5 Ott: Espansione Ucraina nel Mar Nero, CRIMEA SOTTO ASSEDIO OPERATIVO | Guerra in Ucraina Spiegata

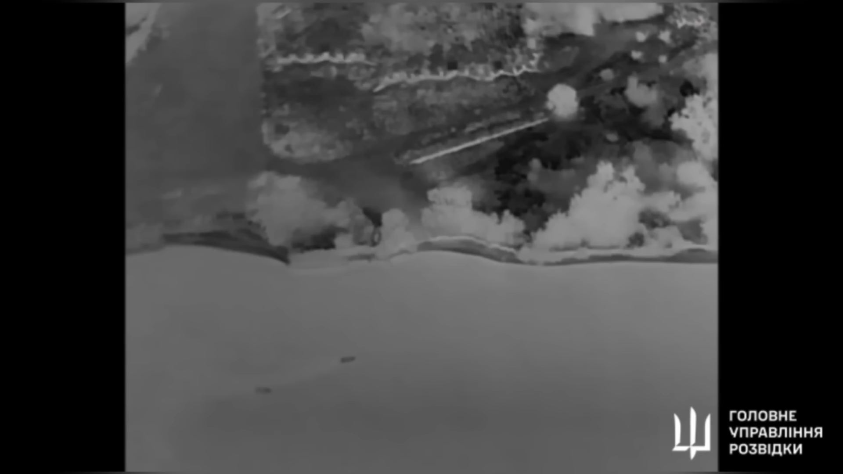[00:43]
Più tardi i combattenti ucraine dei distaccamenti speciali dell'intelligence hanno rilasciato video che mostravano il successo dell'operazione. Nelle immagini si possono notare sei moto d'acqua e non tre come riportate dai russi.